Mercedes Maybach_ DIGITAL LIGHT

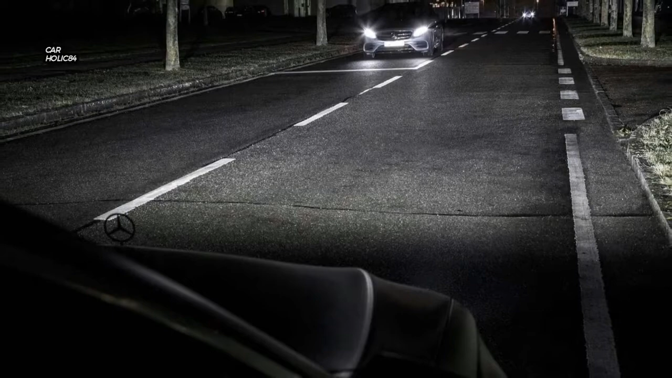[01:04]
Presently for the extremely cool stuff, the computerized lights can likewise extend images and pictures headed straight toward help manage the driver and make people on foot and different drivers mindful of conditions.